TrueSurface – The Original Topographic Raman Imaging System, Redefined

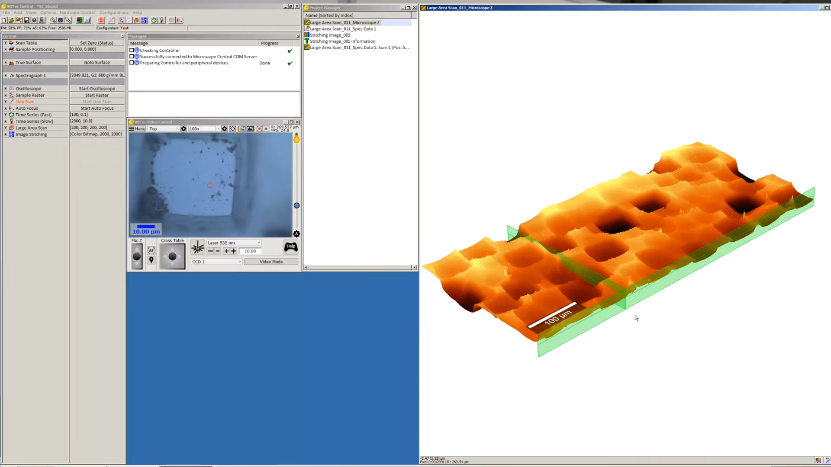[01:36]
we would never have stayed in focus with a 100x objective as we're using now if we wouldn't have compensated.
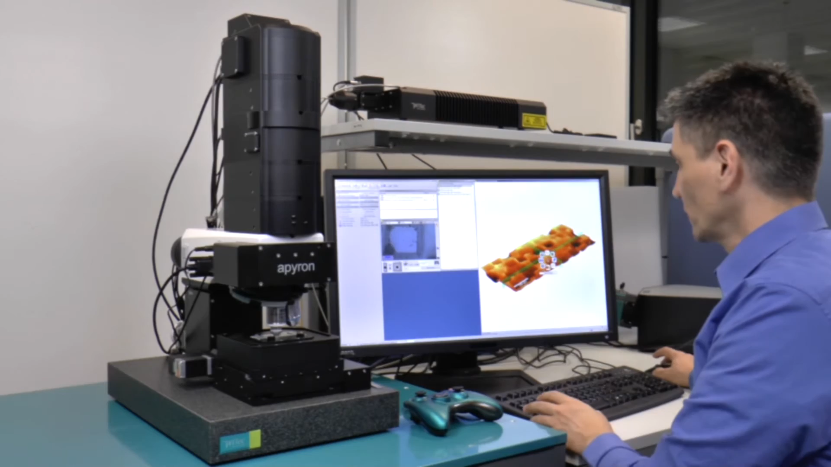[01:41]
If we now look at it from different angles it becomes more obvious and
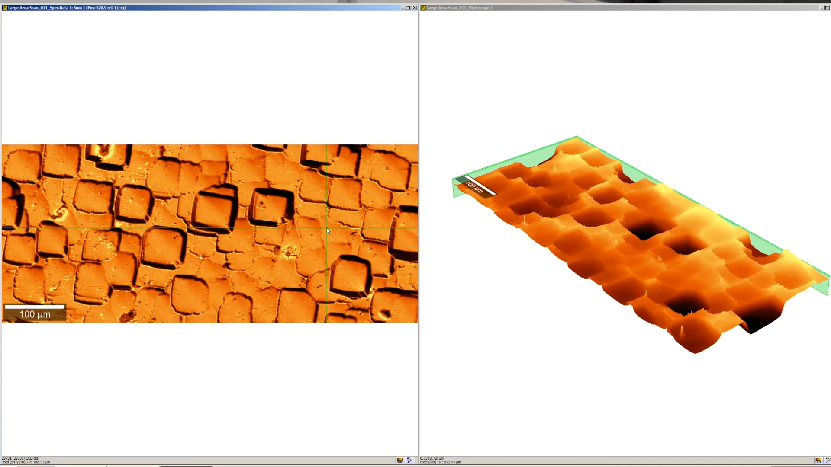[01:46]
of course we can simultaneously now look at the Raman and see that we got